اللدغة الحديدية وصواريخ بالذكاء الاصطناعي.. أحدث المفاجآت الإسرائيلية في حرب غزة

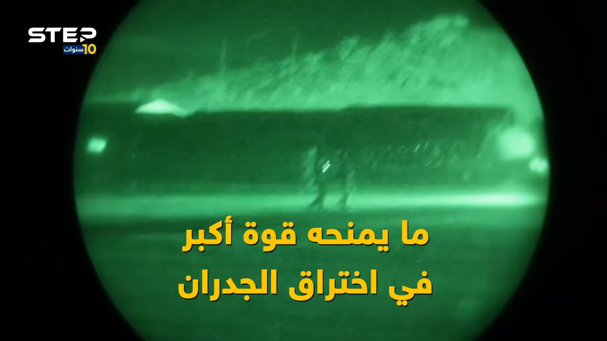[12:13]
واكدت الصحيفة ايضا لجوء جيش اسرائيل الى تقنيات اكثر تطورا للرؤية الليلية في هذه الحرب.
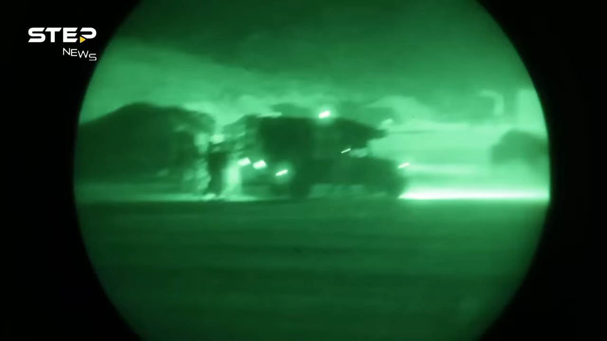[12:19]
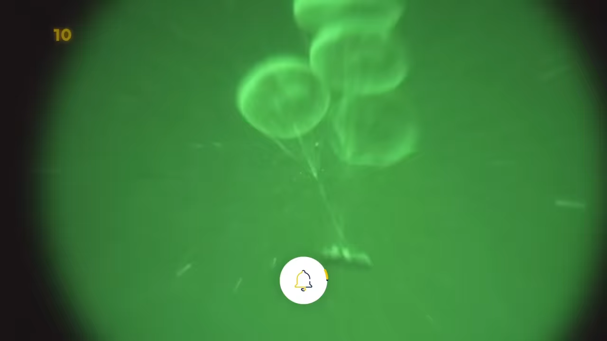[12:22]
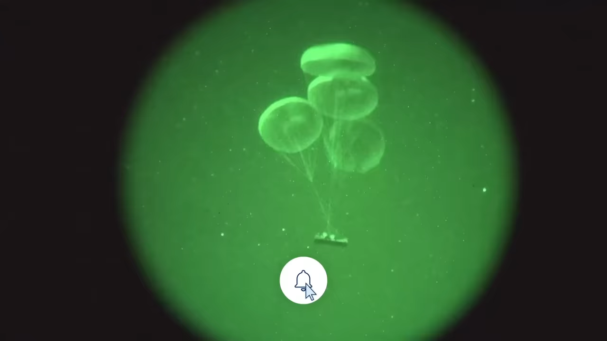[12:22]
من خلال جهاز الرؤية الليلية الشديد اي دي او.
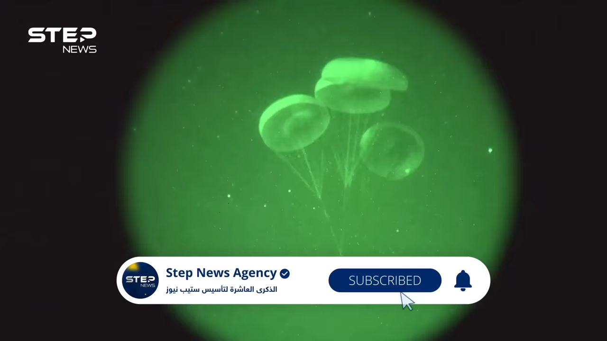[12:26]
يقدم صورة ثلاثية الابعاد ويسهل استخدامه لفترات زمنية طويلة.
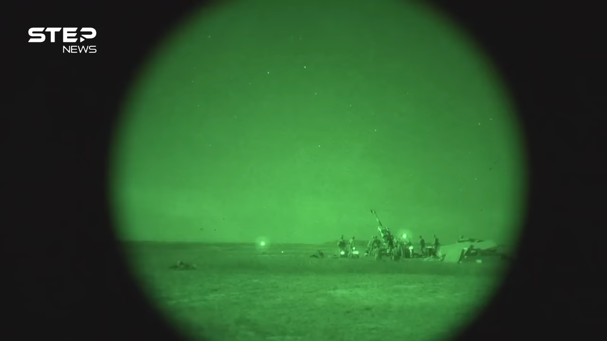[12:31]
يمكن تثبيته بسهولة على الجزء الامامي من الخوذة.
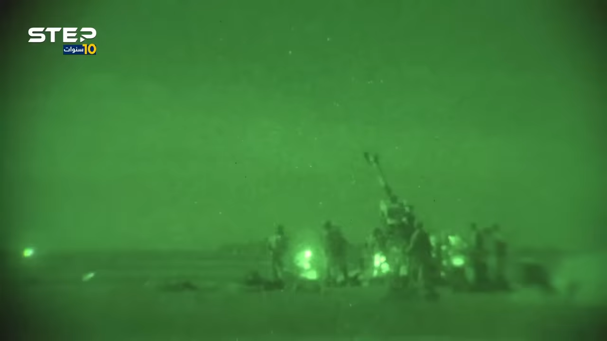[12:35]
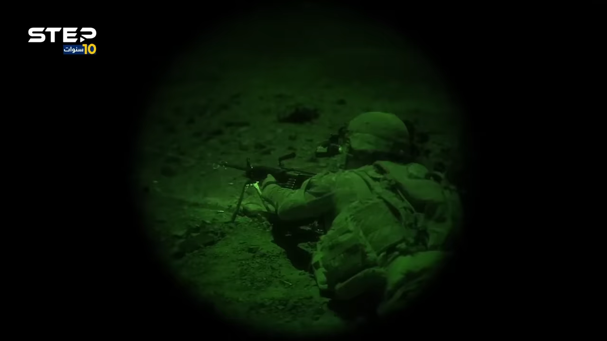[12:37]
وهو يساعد على تحسين الرؤية في الظلام بعين واحدة او بكلتا العينين.